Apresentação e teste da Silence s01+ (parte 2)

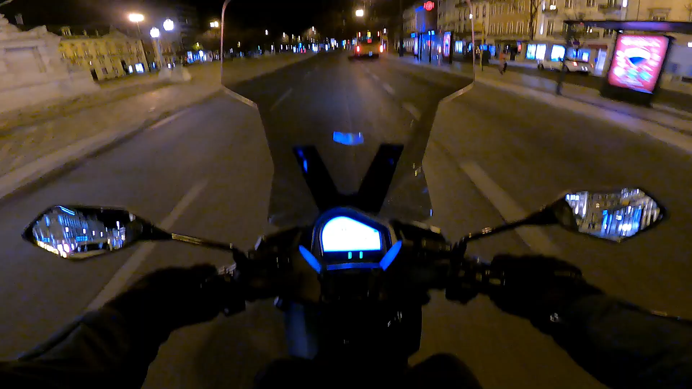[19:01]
Tenho que me preocupar é com a temperatura do rua, que estão 10 graus. E eu deveria ter trazido as minhas calcinhas como ontem. Mas pronto, vamos embora.
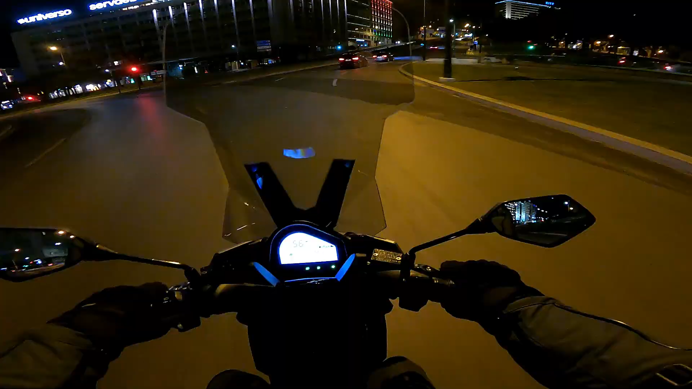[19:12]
Ora, eu aqui a nível de iluminação posso já adiantar uma coisa. Eu reparei ontem que a iluminação está um bocadinho mais alta do que deveria, mas esta explica no manual como se acerta, e é fácil. É um parafusinho ali à frente, mas eu por acaso não o acertei,
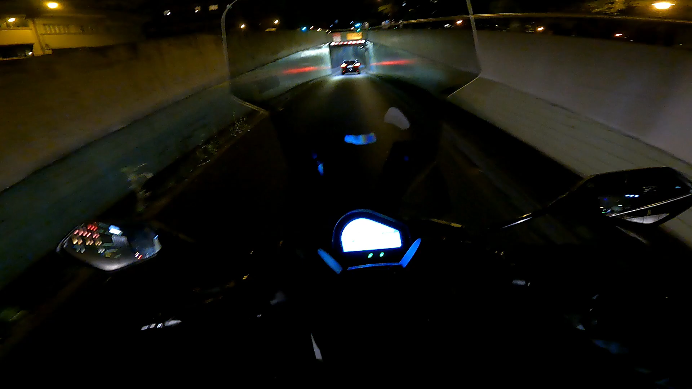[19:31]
porque o máximo nota-se que está um bocadinho alto demais, e aqui o ângulo também fica um bocadinho alto.